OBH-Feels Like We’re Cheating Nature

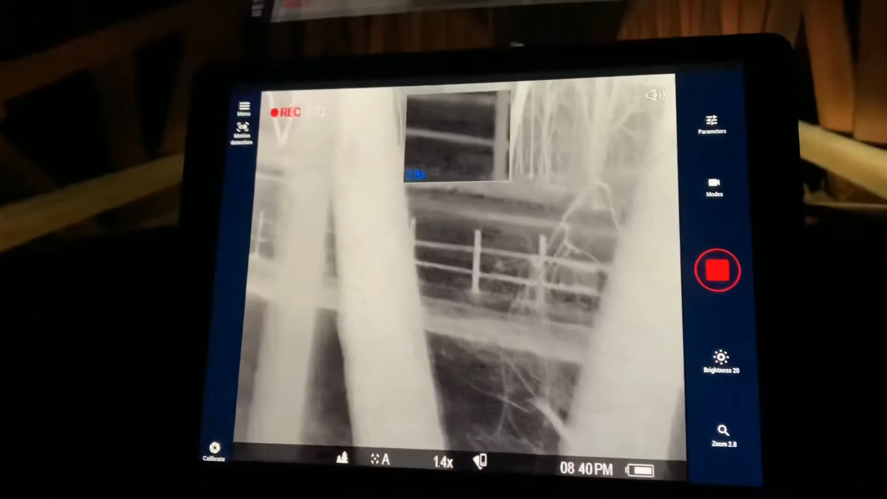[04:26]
There it is. There it is.
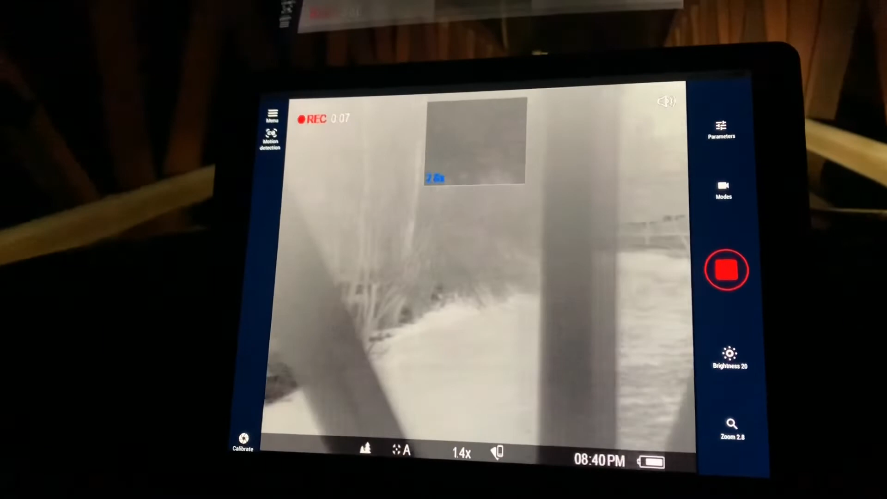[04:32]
It's a river. Oh, what's that? Oh, it's a light.
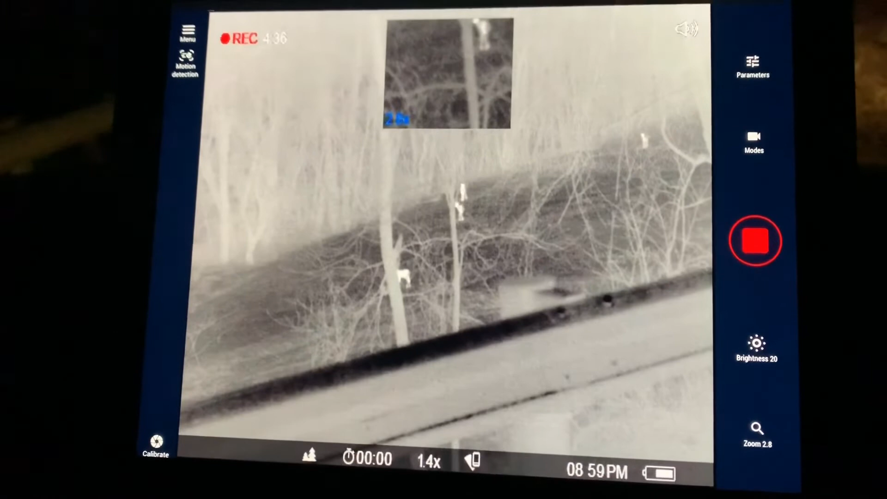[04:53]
Yeah, there's a bunch of them down there. We probably, what, counted?
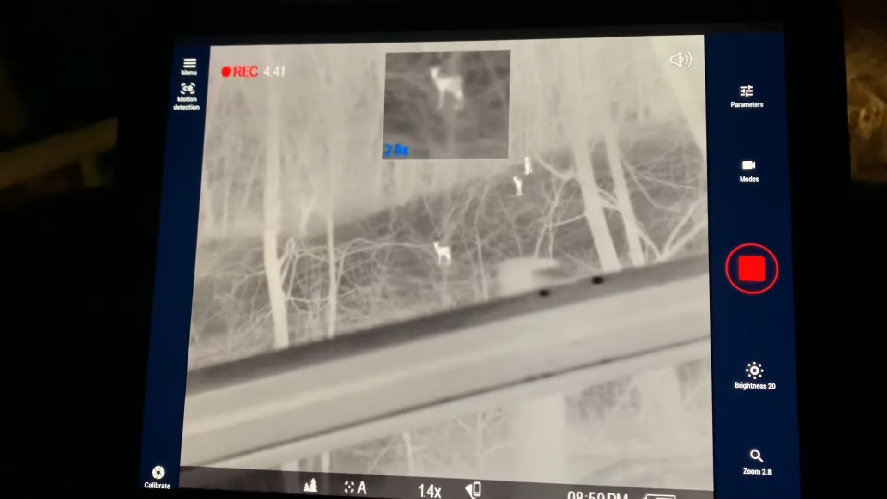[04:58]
We're damn near 300 deer tonight. At least. That's crazy. They're everywhere.
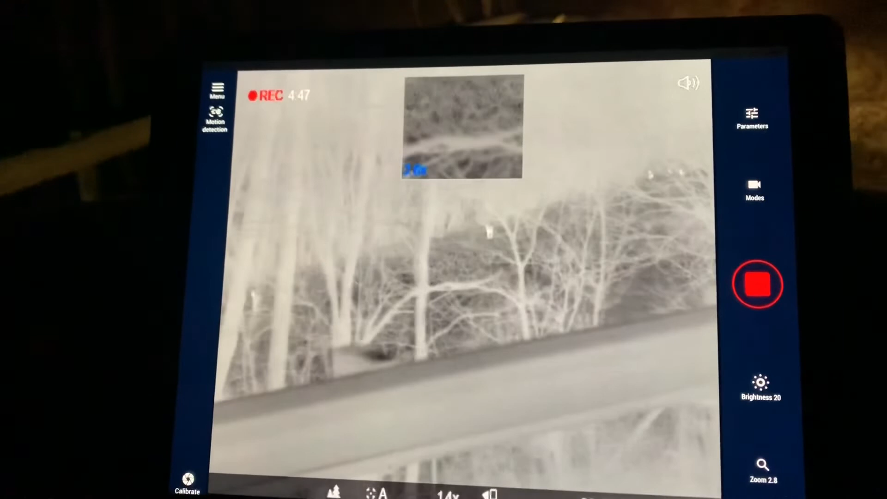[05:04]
Jeez. Wow, look at that group down there. So, no road closure signs or nothing, but it's flooded.
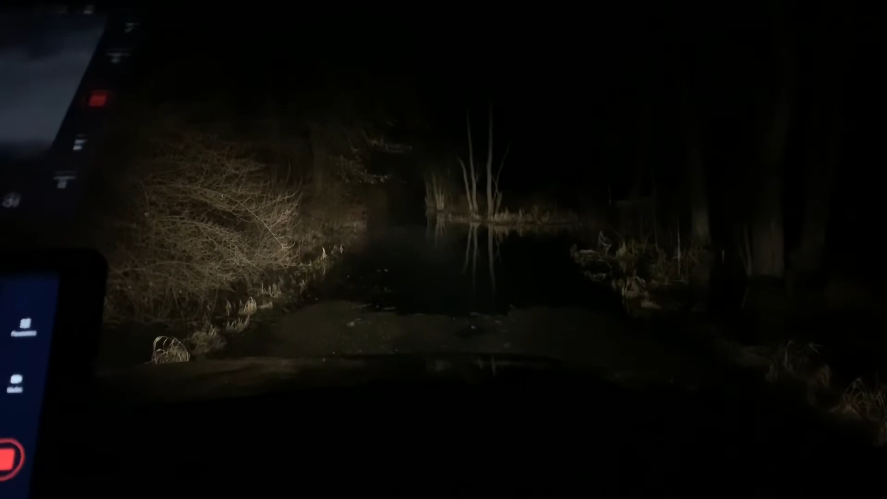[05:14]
Wow. Yeah. I would chance it. Yeah, look at it on the GPS. It looks like it regularly comes across like that. Creepy.